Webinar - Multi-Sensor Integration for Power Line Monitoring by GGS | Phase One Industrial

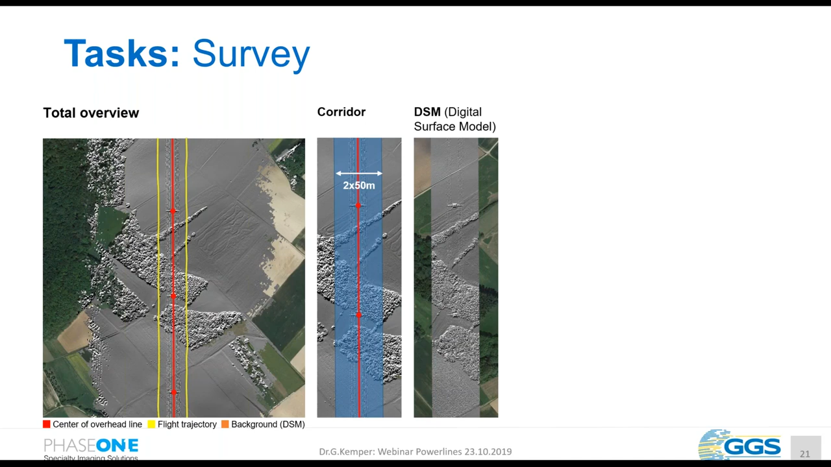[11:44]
generate of the laser scanner a digital surface model extract the terrain model by the second or last pulse information from that extract vegetation information and of course make further analysis get the author filter of the high resolution camera
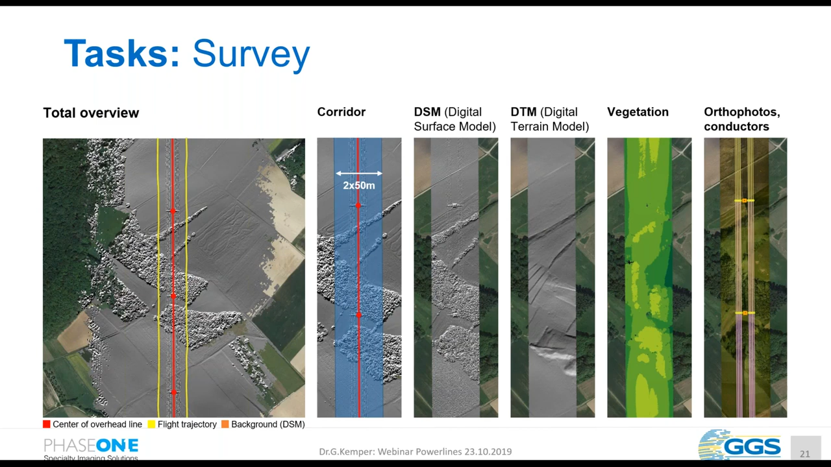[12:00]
extract the power line and the conductors the poles and all the information that's the survey part
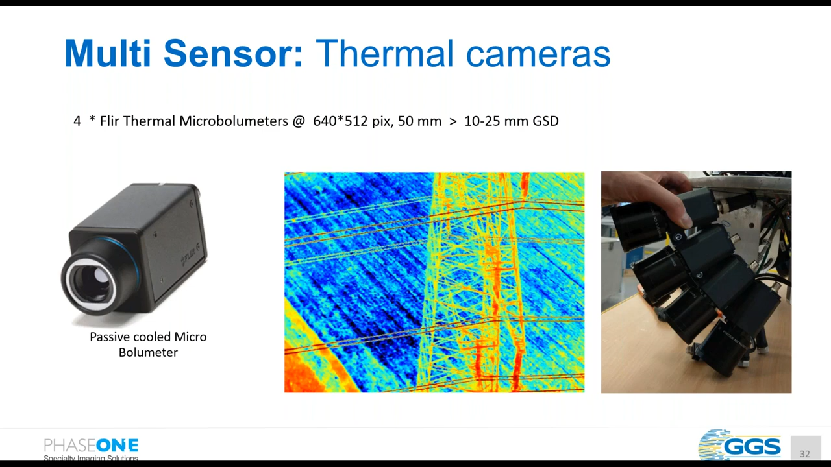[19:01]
of 10 to 25 millimeters that's already a high resolution and these cameras are synchronized and running on the gps pps level
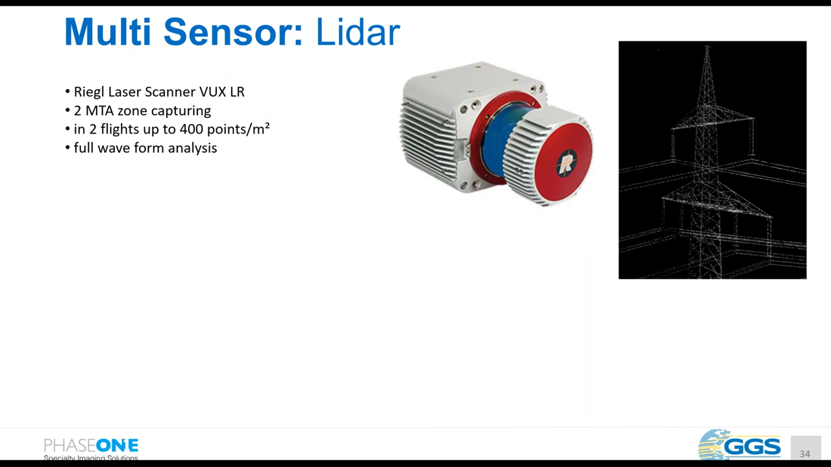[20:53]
we are using two mta zones for capturing and in the two flights beside the line we capture up to 400 points per square meter and we use of course a full wave form information that the laser scanner is generating especially for the vegetation detection what we get here is of course a point the points that represent the power line itself so it means the rope and we extract a catenary line out of these points and this one leads up to the information
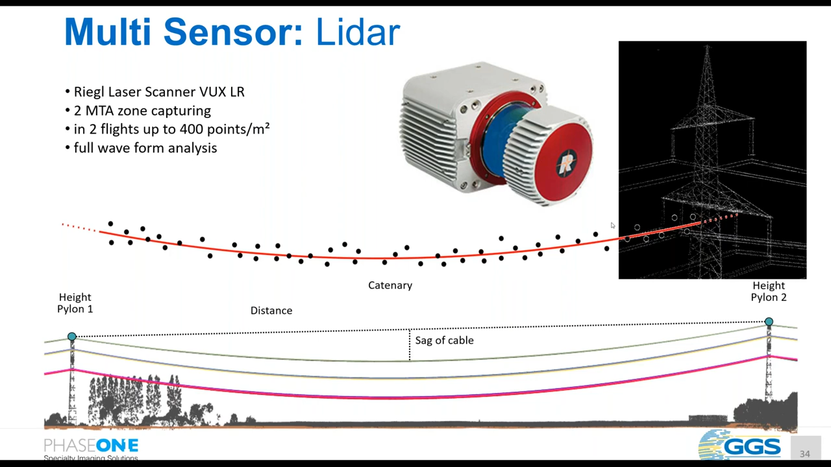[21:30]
sack of the cable distance so we have the possibility out of the point cloud which is extremely dense what you can see here to extract here uh really the poly poly lines and information in vector format
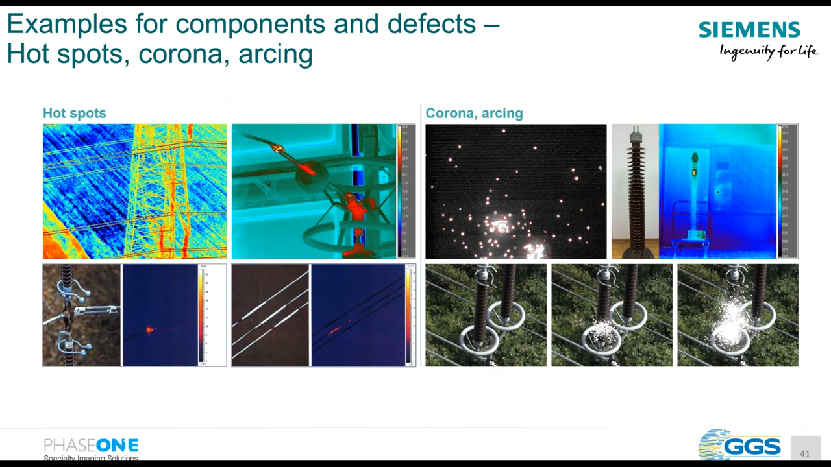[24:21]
by this special camera that can be amplified you can see even single photons but you see here a very strong discharge and this one is another example of different discharging overlaid over the rgb data set